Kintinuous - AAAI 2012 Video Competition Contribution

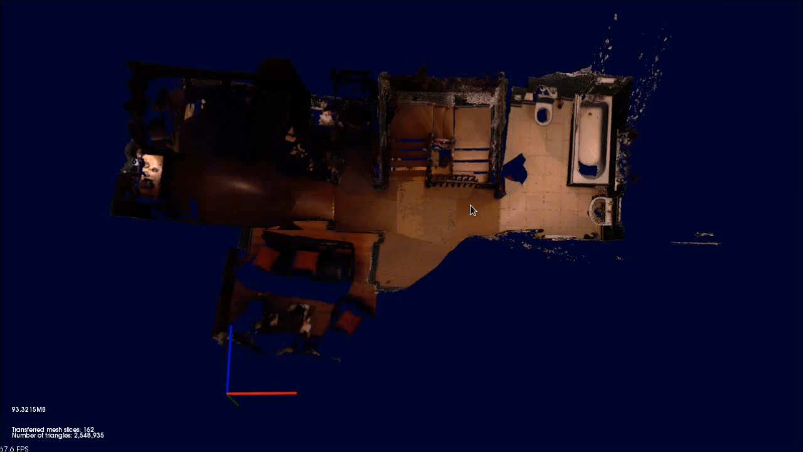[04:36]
whereas the mesh model contains over 2.5 million triangles and is 93 MB in size.
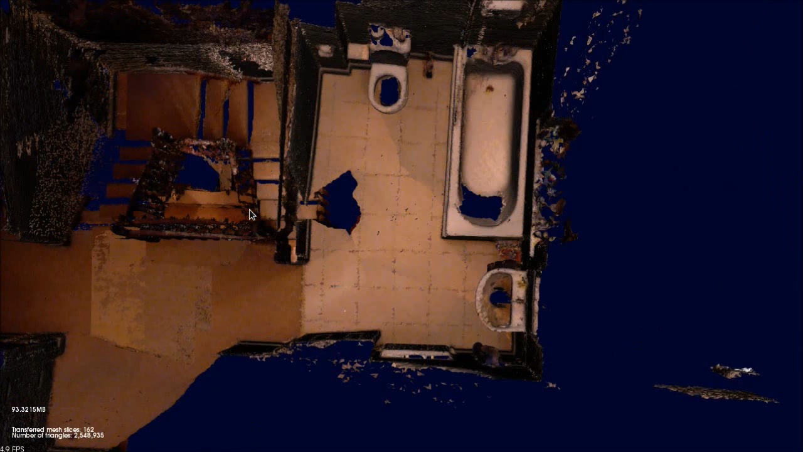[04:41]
In spite of the scale of the model, fine geometric and texture details are maintained.